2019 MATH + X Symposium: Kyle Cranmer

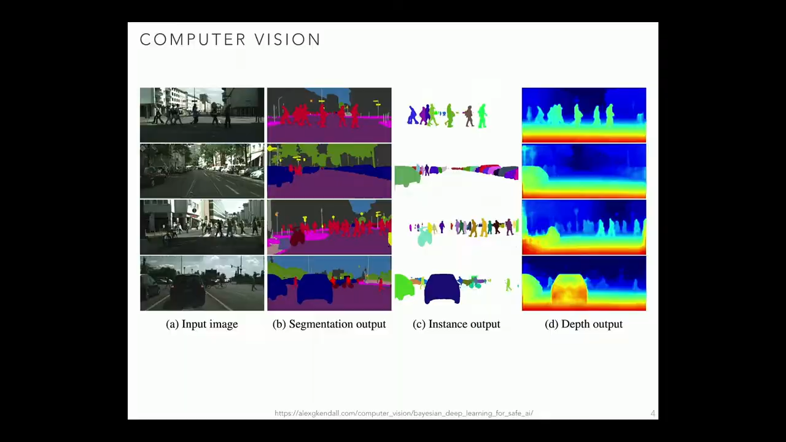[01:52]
So we've heard about, you know, all these kinds of advancements in computer vision from being able to identify objects, do segmentation, individual instances of objects, even being able to do depth estimation. And as was pointed out before, this is not happening from stereo. You just have, with one eye, you can guess because statistically you know how big bicycles are,
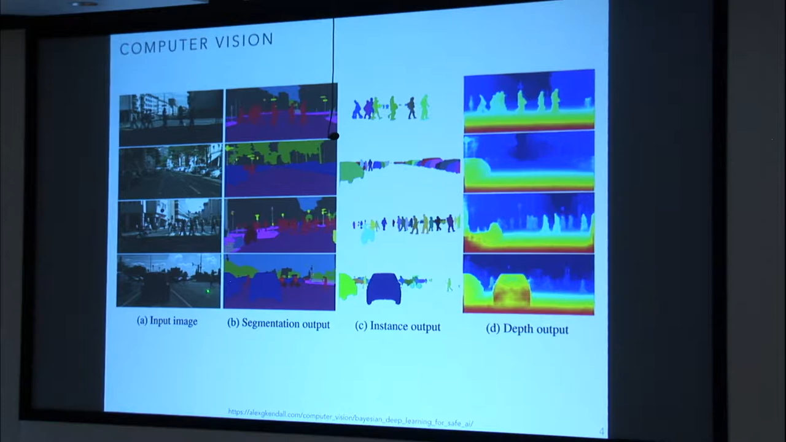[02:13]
so you can guess how far away it is, and things like that.